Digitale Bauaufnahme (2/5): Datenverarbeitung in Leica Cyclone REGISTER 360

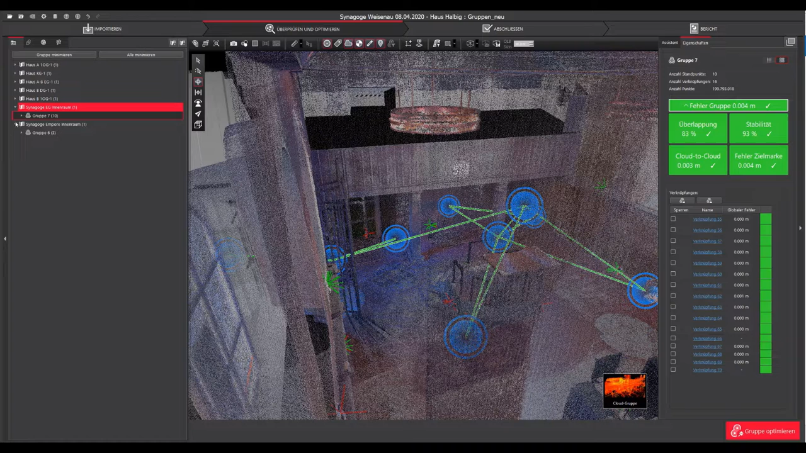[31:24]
weil die Synagoge, äh die Empore hier in dem Bereich gescannt wurde. Um das zu verifizieren, wechselt man eben nochmal kurz in die Gruppe der Synagoge, kann hier auch in die Cloud-Gruppe schauen,
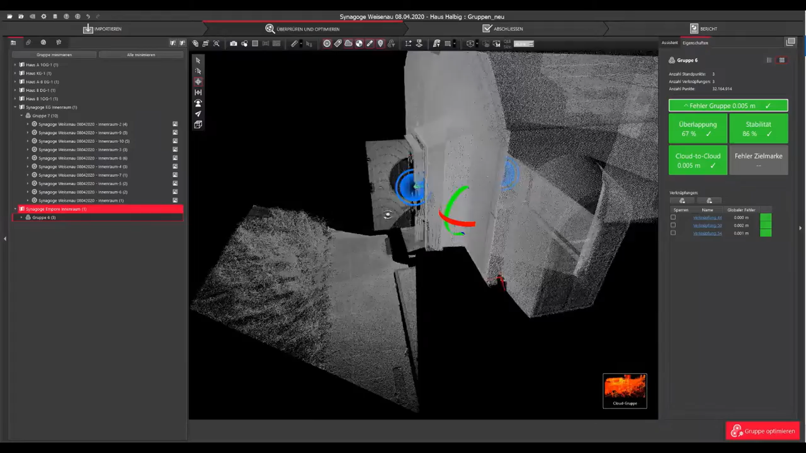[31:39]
sieht dort die bereits verküpflichen Standpunkte.
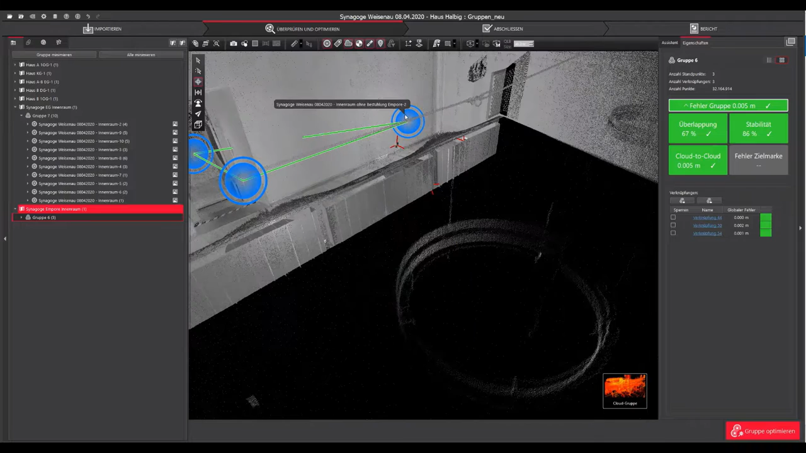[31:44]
Man kann dann einen der zwei Standpunkte wählen, in diesem Fall jetzt den zweiten Standpunkt.
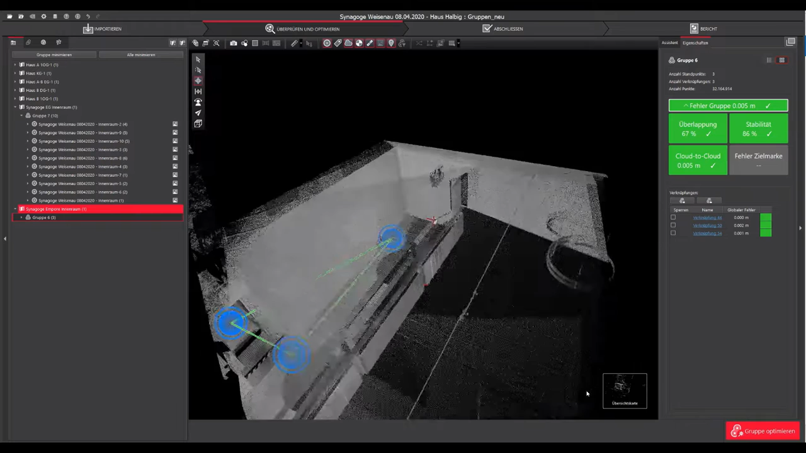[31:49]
Dann kann man wieder in die Übersichtskarte wechseln, kann hier etwas breiter ziehen,
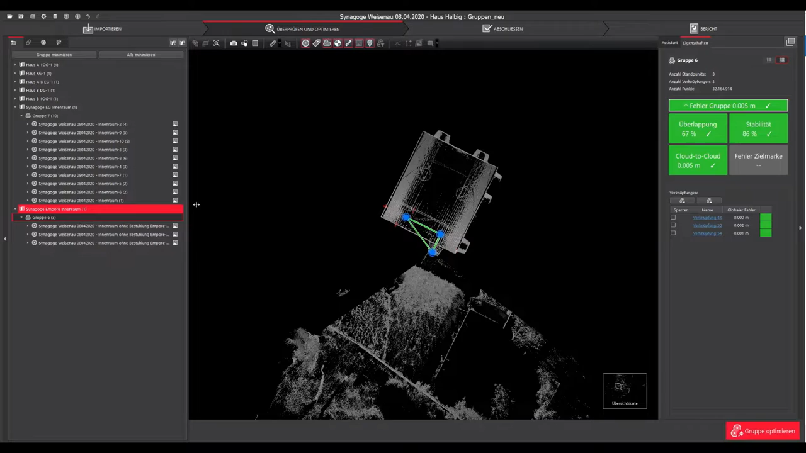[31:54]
den zweiten Standpunkt auf die Übersichtskarte vom Innenraum kurz anziehen.
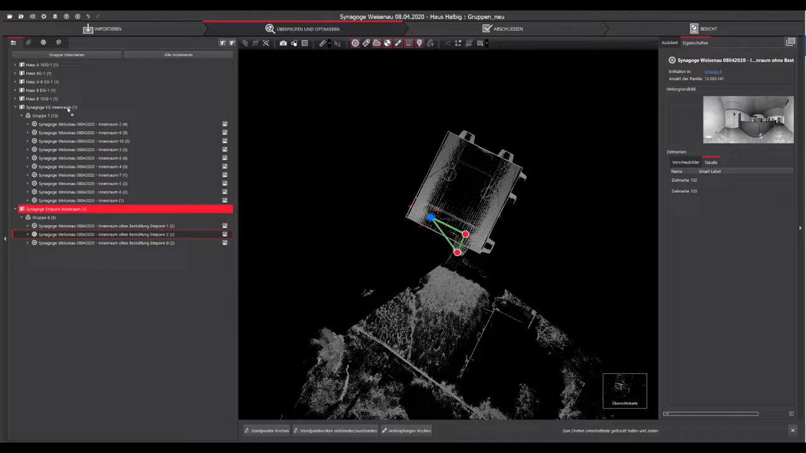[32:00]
Daraufhin erscheint auch wieder die Gruppe 6. Dann werden hier auch in den Übersichtskarten beides dargestellt, wieder die Standpunkte, die nicht auf der Übersichtskarte liegen, aber zur Verknüpfung da. Verknüpfung dient eben in Grau dargestellt. Und daraufhin kann wieder hier der Standpunkt 2 von der Empore mit dem Standpunkt 9 der Synagoge gewählt werden.
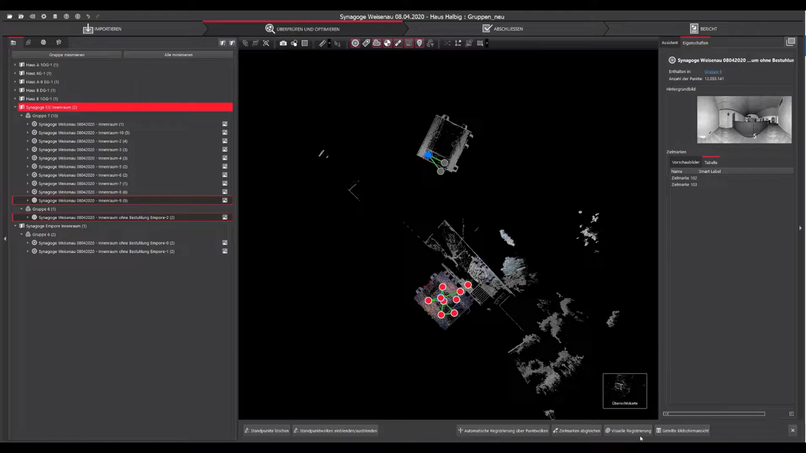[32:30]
Und über die visuelle Registrierung die Punktwolkenbereiche eben übereinander gebracht werden.
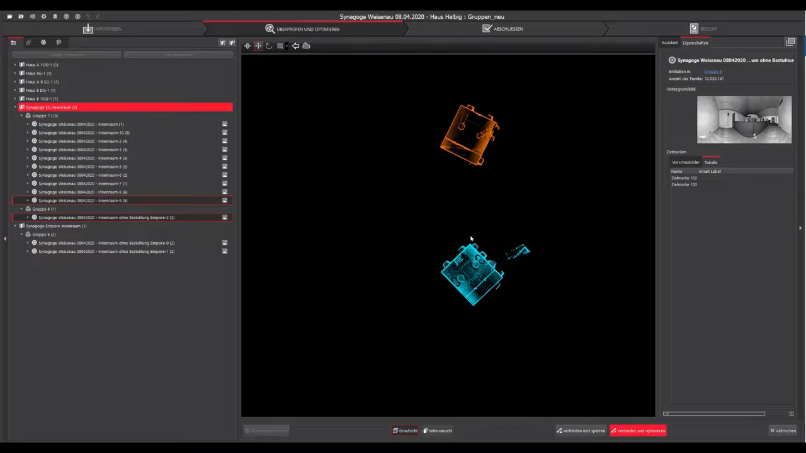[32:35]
Diesmal ist noch eine Verdrehung notwendig.
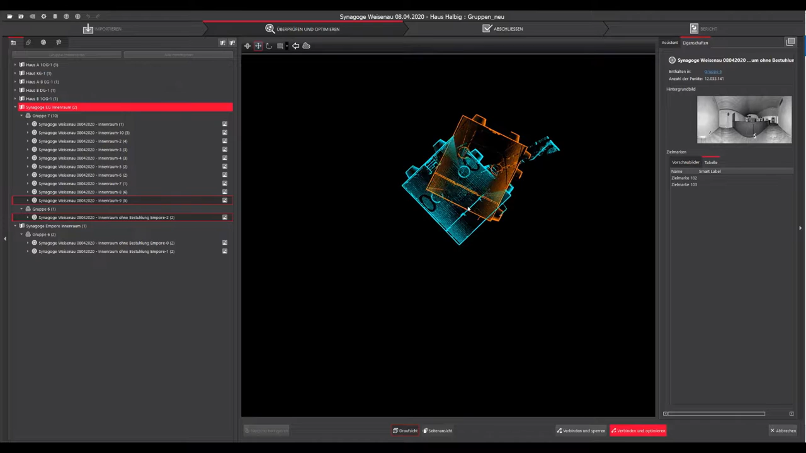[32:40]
Dazu kann man das erstmal grob übereinander legen. Auf dem Schalter hier oben den Drehmodus anschalten.
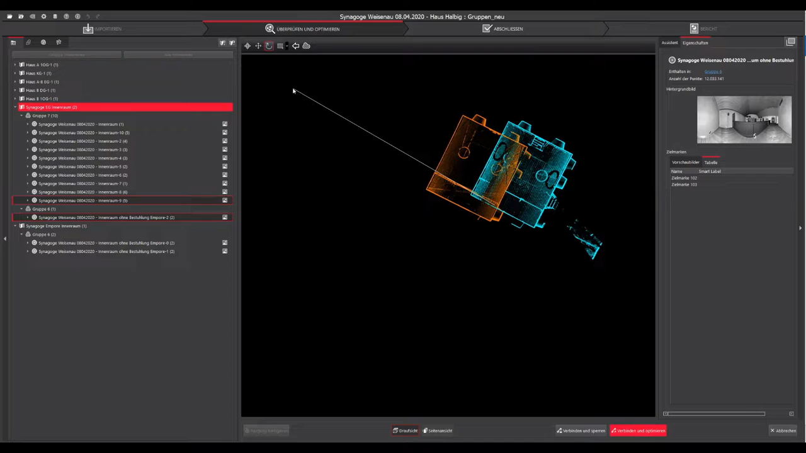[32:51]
Dann hier grob die Richtung der Wände ausrichten und dann wieder in den Verschiebenmodus wechseln.
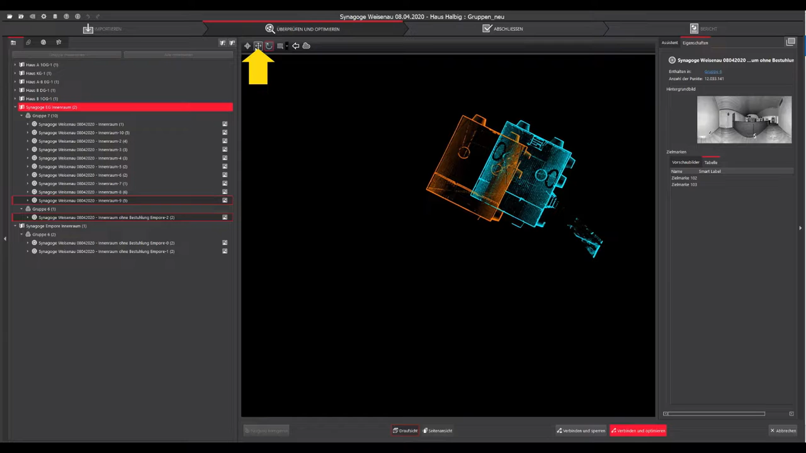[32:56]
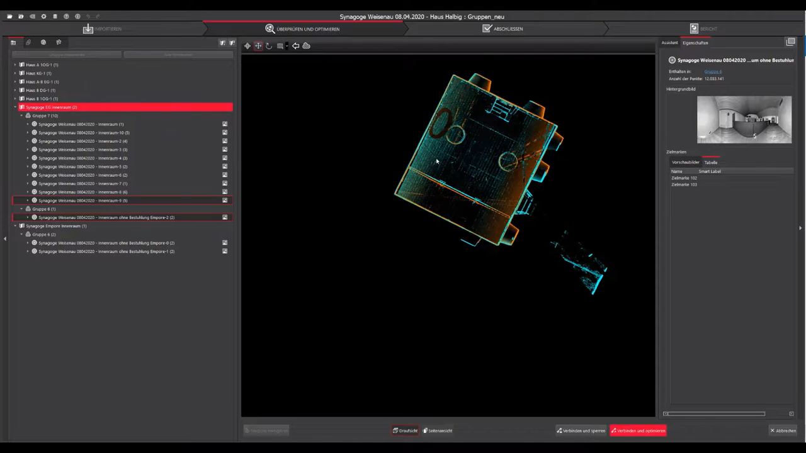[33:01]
Dann kann man hier die Punktwolke schon mal grob in der Draufsicht drauf anziehen. Zielen jetzt erkennt man hier, dass die Drehung noch nicht so ganz gut passt. Man kann hier auch nochmal die hohen Einstellungen prüfen.
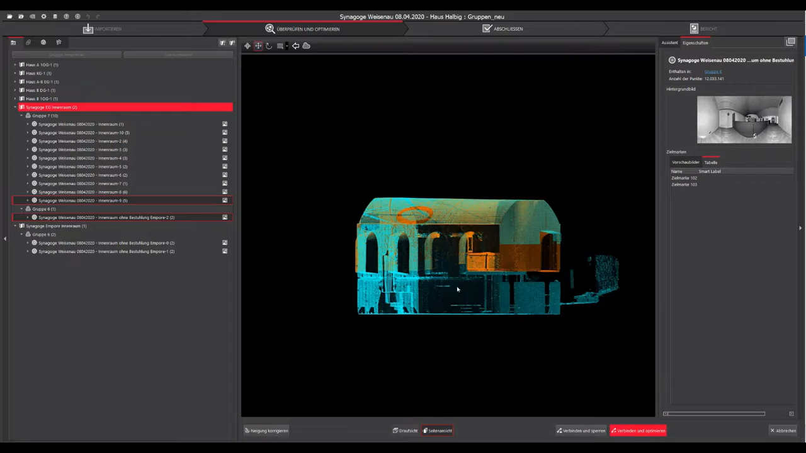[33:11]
Das sollte jetzt aber schon zum Verbinden ausreichen. Das kann wieder über den roten Button Verbinden und Optimieren angestoßen werden. Daraufhin wird Cloud-to-Cloud gerechnet und die Ergebnisse kurz dargestellt. Wieder 2 mm Mittelwert und diesmal eine Serie Überlappung von 76%.
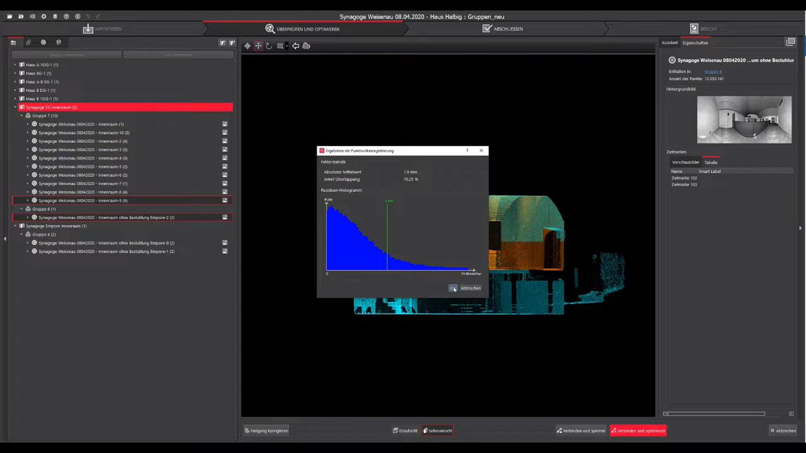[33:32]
Das Ganze kann mit OK bestätigt werden.
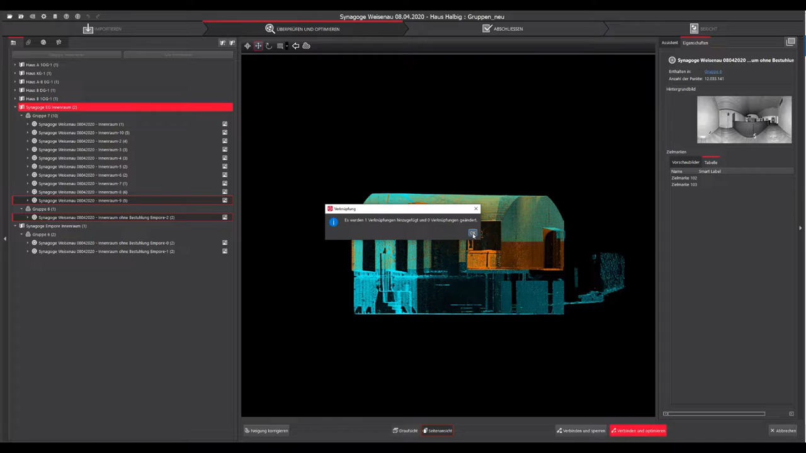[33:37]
Daraufhin wird die Verknüpfung angelegt.
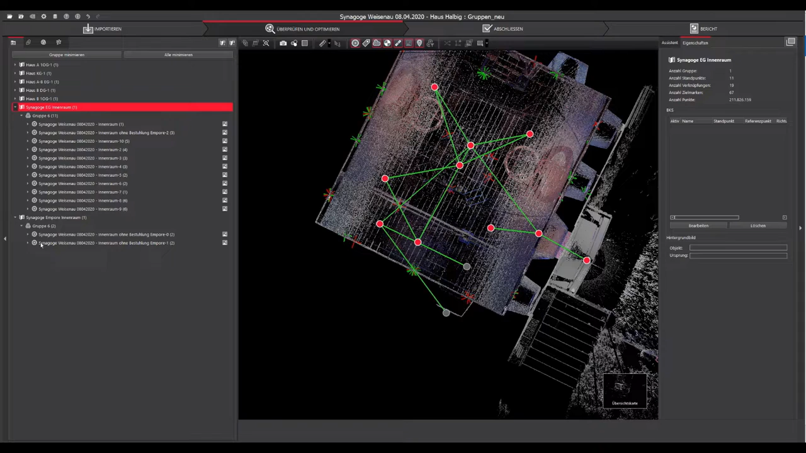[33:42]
Und es ist zu erkennen, dass Gruppe 6 und 7 zu Gruppe 6 nur geworden sind. Und zur Sortierung der Daten müsste die Synagoge
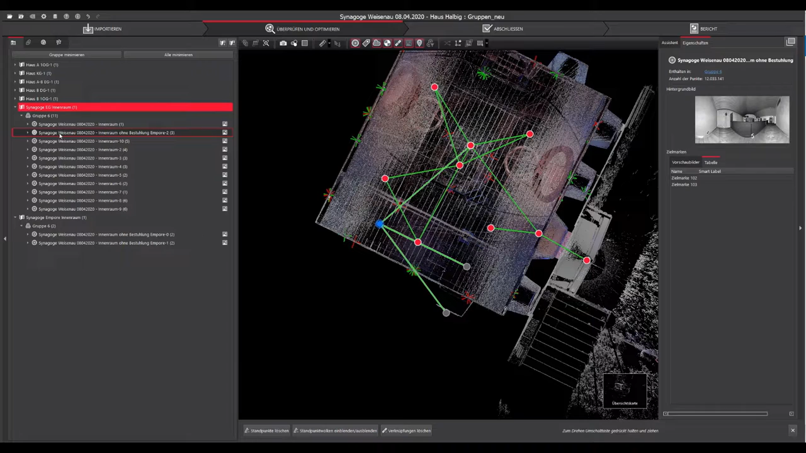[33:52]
Weisenau wieder auf die andere Ansichtskarte gewechselt werden. Daraufhin sieht man dann auch wieder in Grau dargestellt die Anschlusspunkte
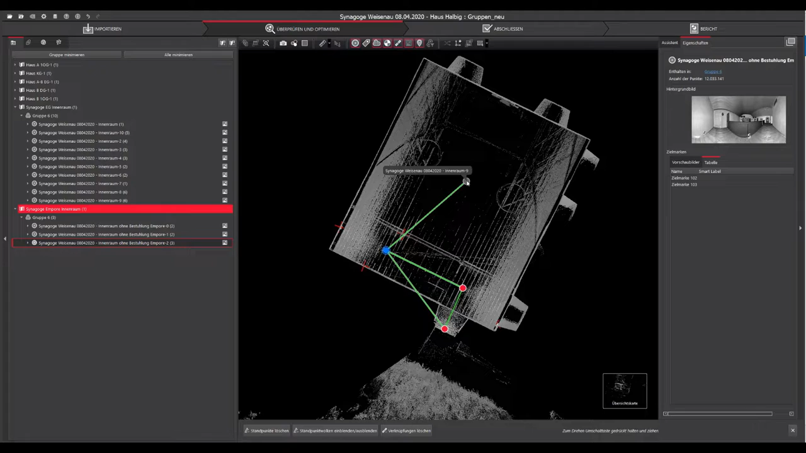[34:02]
auf einer anderen Ansichtskarte und die anderen Verbindungen eben in Rot dargestellt. Man kann jetzt hier noch den Standpunkt
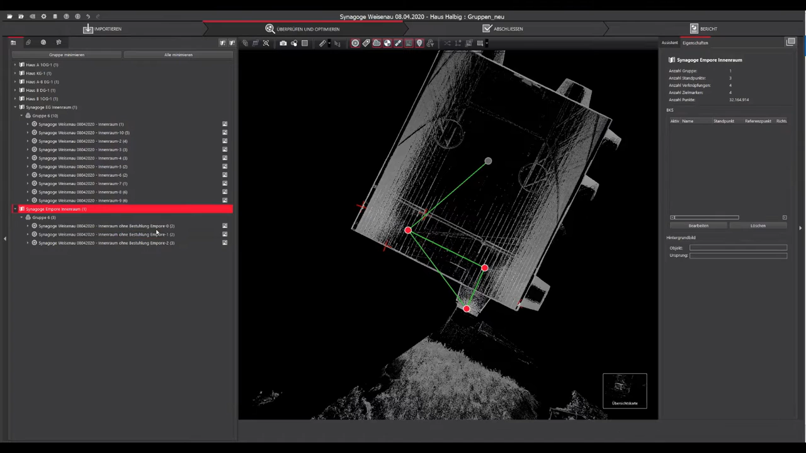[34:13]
1 mal kurz wieder auf den Innenraum ziehen und dann einfach nochmal 1 und 9 kurz anwählen.
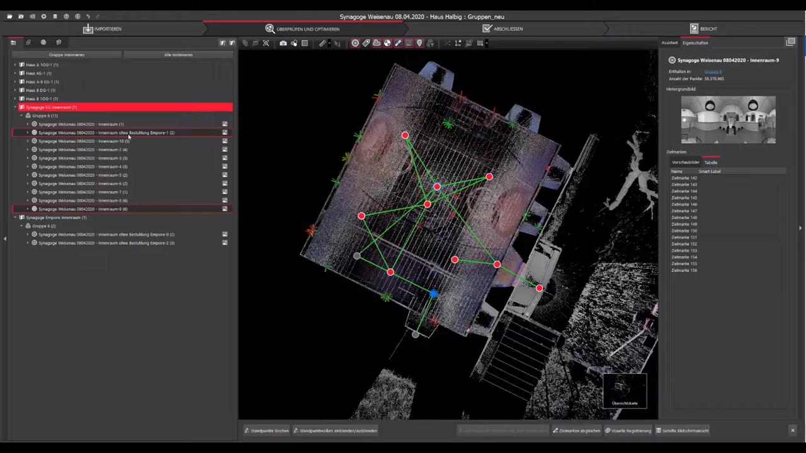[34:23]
Daraufhin wieder eine visuelle Registrierung anstoßen,
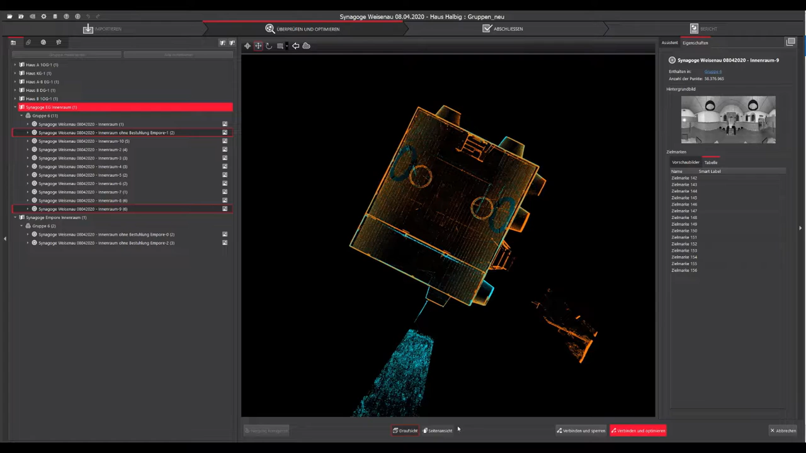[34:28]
was aber jetzt schon gut passt, weil die Gruppen ja zueinander ausgerichtet sind.
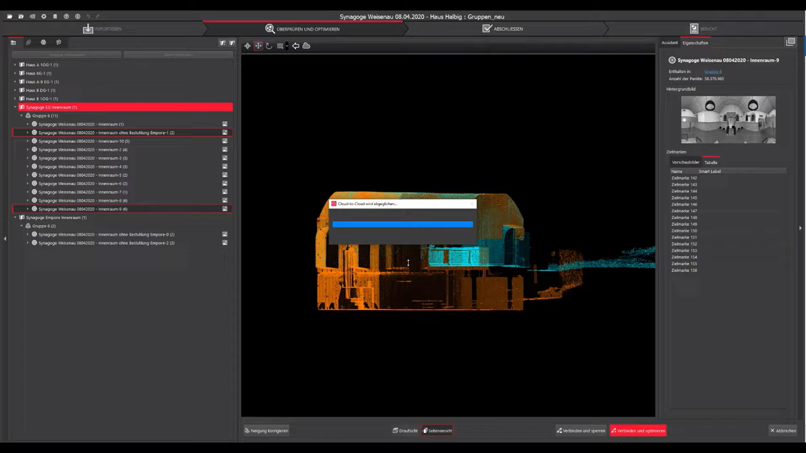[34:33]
Man kann hier mit Verbinden und Optimieren wieder das Ganze anstoßen und mit OK bestätigen und wieder den Standpunkt zurückziehen.
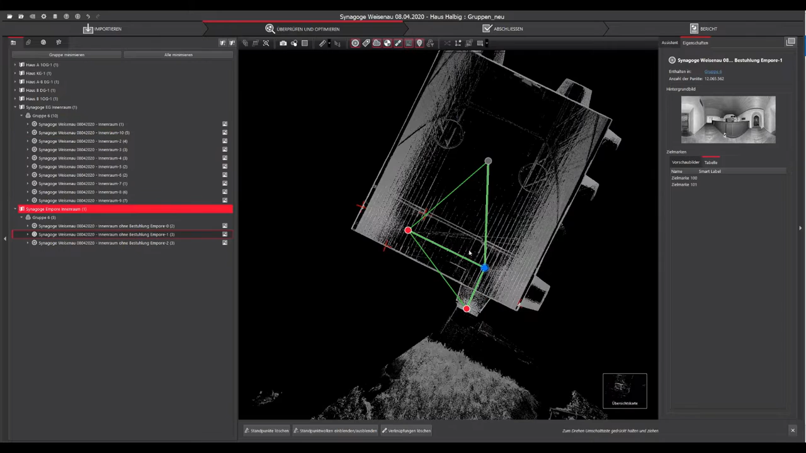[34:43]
Daraufhin erscheint eben dann hier so ein Dreieck, was eben einfach die Verbindung noch etwas stabilisiert. Man kann sich mit Klick auf die Gruppe jetzt